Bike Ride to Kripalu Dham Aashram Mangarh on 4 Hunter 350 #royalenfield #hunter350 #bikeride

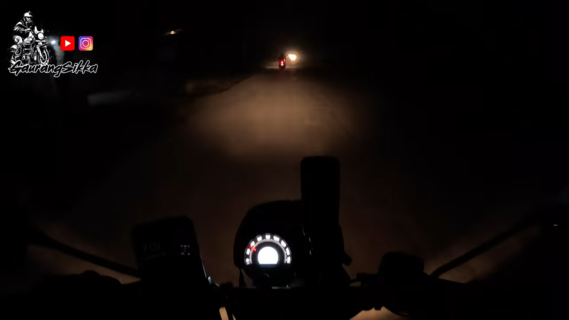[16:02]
तो अब हम लोग आश्रम से निकल चुके हैं, टाइम हो गया है 7:08। एक्सपेक्टेड टाइम ऑफ अराइवल लखनऊ का मेरे ख्याल से 3 आवर्स होना चाहिए, उससे ज़्यादा तो नहीं लगना चाहिए। बाकी देखते हैं ट्रैफिक और विजिबिलिटी के ऊपर। फिर से वो बम्पी वाली रोड पे आ गए हैं, बहुत ही अजीब सड़क है।
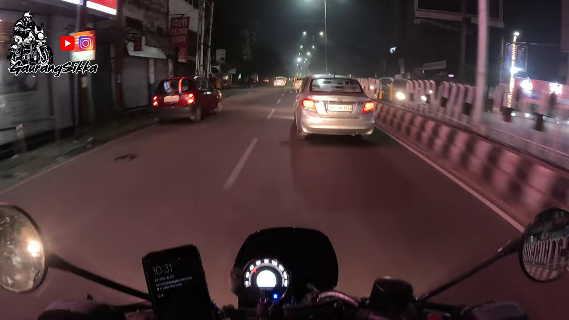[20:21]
सो मैं पहुँच गया हूँ हज़रतगंज। बाकी लोगों ने रायबरेली रोड से शहीद पथ वाला रूट ले लिया था। सो आज का व्लॉग यहीं पे ख़त्म करेंगे। थैंक यू एवरीवन फॉर वॉचिंग। सब्सक्राइब टू माई यूट्यूब चैनल, फॉलो मी ऑन इंस्टाग्राम फॉर मोर अपडेट्स ऑन अपकमिंग राइड्स। टिल देन स्टे सेफ, बाय बाय।